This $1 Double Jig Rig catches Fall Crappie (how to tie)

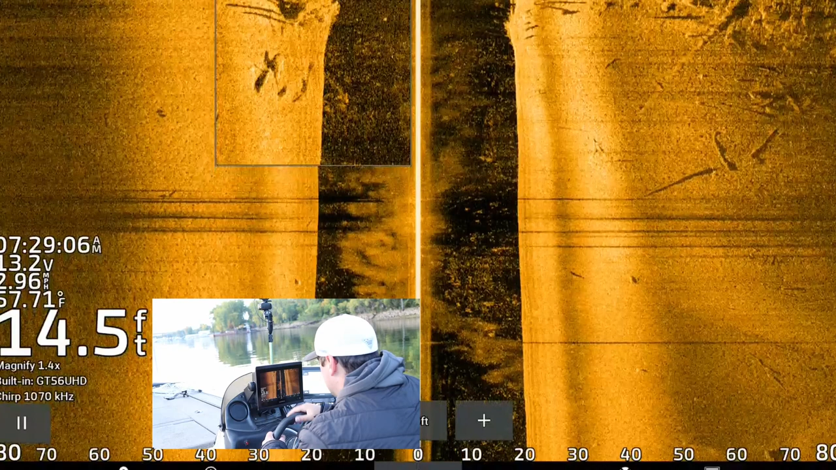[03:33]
On screen: depth 14.5 ft, speed 2.96 mph
Those are vertical pieces of timber. And that shadow is created when that side imaging sends that beam out.
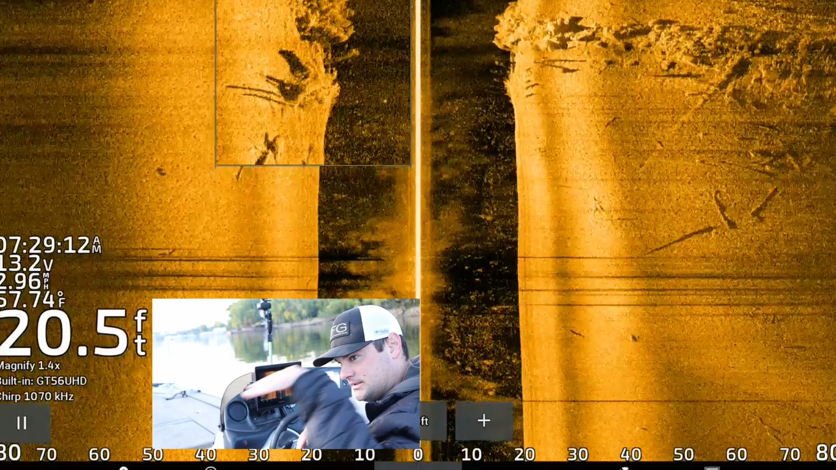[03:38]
On screen: depth 20.5 ft
It hits the object and it can't see behind the other, or it can't, the sonar doesn't go behind the object.
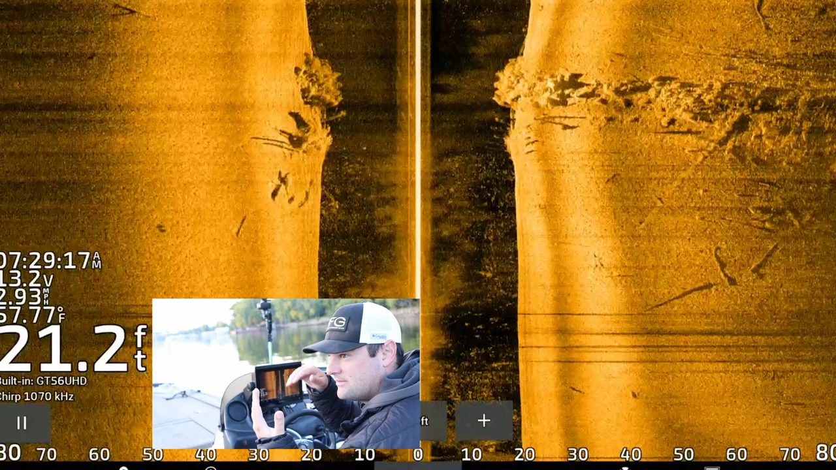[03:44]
On screen: depth 21.2 ft, water 57.77°F
And it creates a shadow.
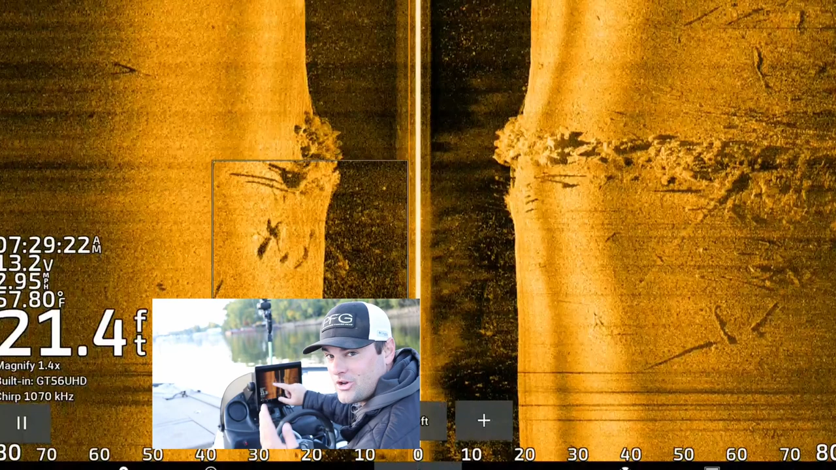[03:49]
On screen: depth 21.4 ft
And the longer the shadows are, the more something sticking up in the water. So there's a big pieces of vertical timber down there on this rock spine.
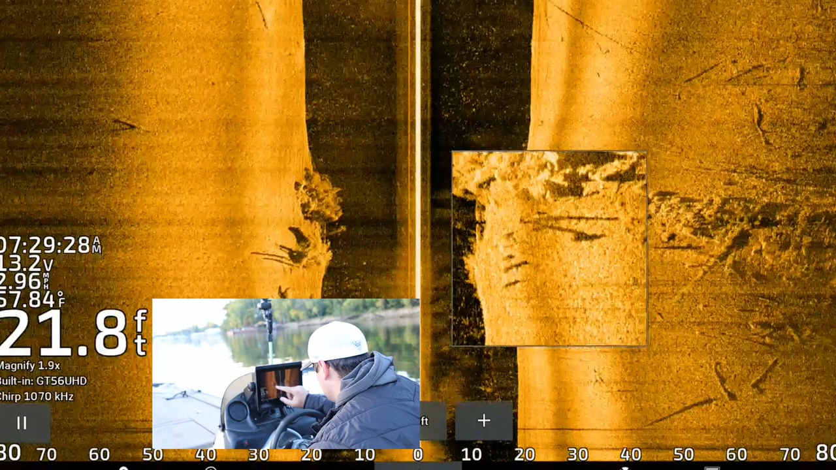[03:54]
On screen: depth 21.8 ft
It's hard to tell because there's a ton of bait down there, but there's crappie in it.
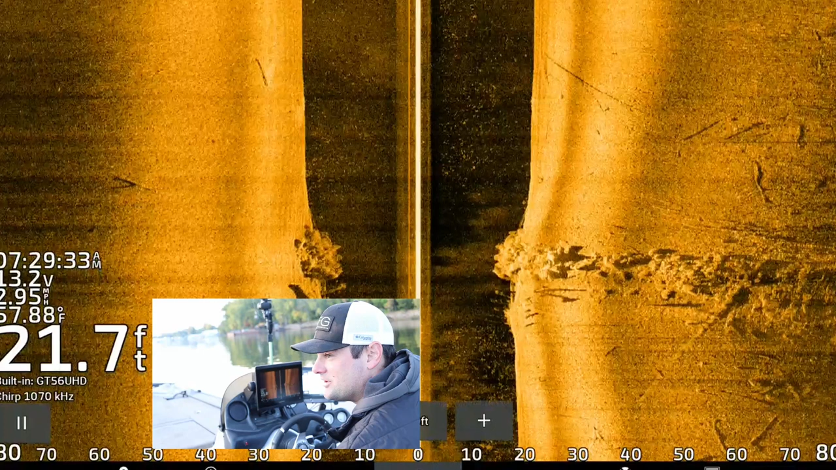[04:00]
On screen: depth 21.7 ft
So let's get up on LiveScope, tie this double jig setup, and start catching fish.